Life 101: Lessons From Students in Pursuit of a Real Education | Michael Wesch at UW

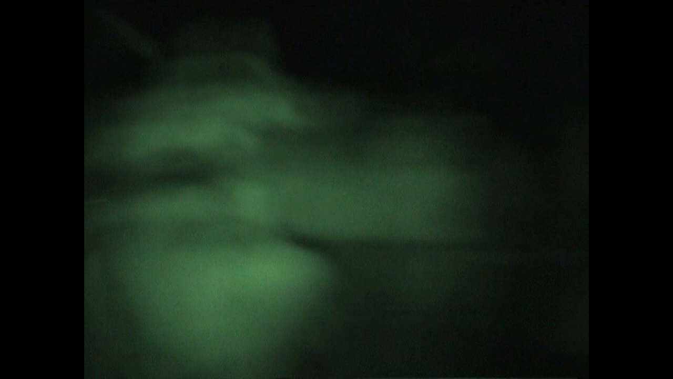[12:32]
Guinea this is my first night in Papua New Guinea I arrived in this little village this is really classic anthropology which I did about 20 years ago and you can see this is you can't see much of it but this is a a
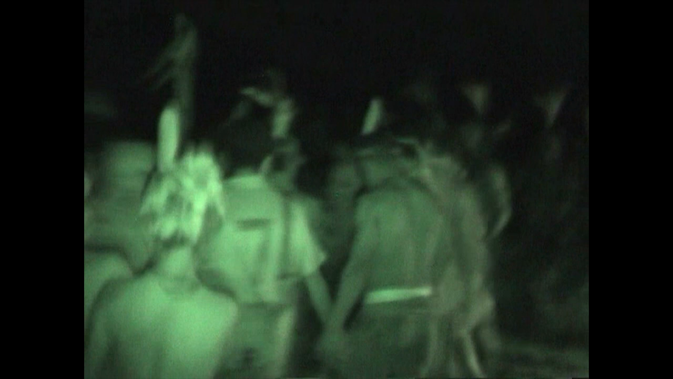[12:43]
dance uh in this small village and it's really hard to figure out what's going on so